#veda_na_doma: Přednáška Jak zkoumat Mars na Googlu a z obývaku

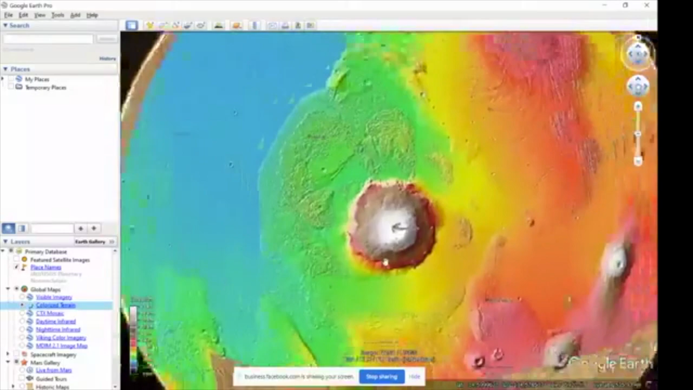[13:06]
Když se tady skočím ještě zpátky do této obrovské prohlubně, kterou jsme navštívili před chvilkou, což je nejhlubší místo na povrchu Marzu,
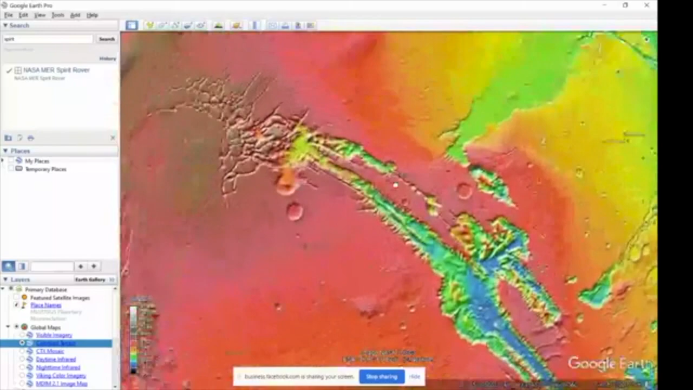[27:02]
Určitě objevíte třeba tyhle ty obrovitánský kaniony, který vlastně ukazují, že skrze něj něco teklo.